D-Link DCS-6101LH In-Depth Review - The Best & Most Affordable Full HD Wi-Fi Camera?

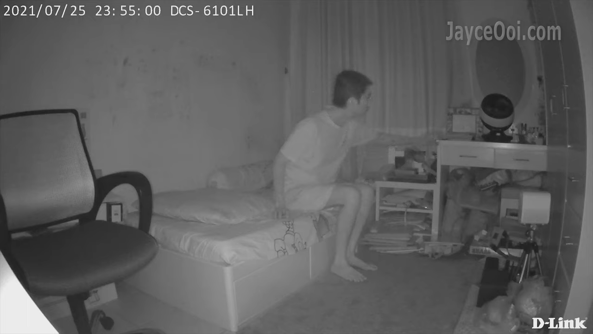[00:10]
DCS-6101LH is loaded with IR night vision up to 5m, wide-angle 110º and free cloud recording for safe video, storage and viewing.
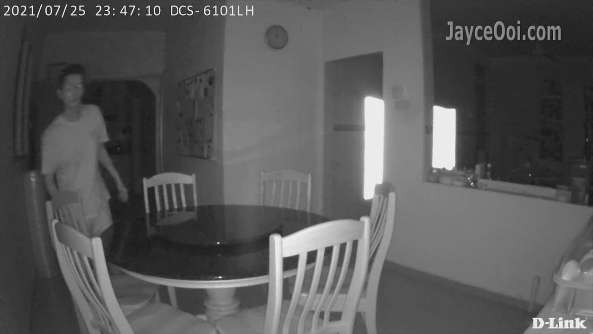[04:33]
The performance is decent during the night as well. FYI, all these video clips were recorded in pitch black rooms.
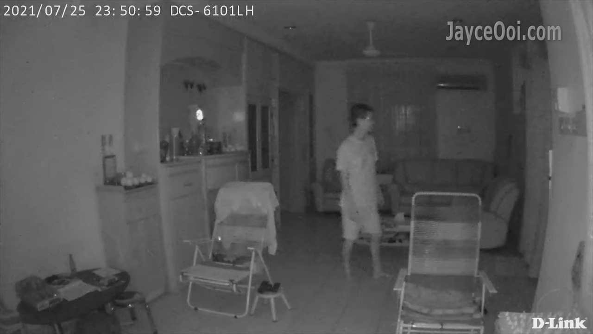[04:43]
You can use it on the night as well. Thanks to the useful IR night vision, you can clearly see what's happening even in total darkness. Hello everyone, this is the built-in microphone test.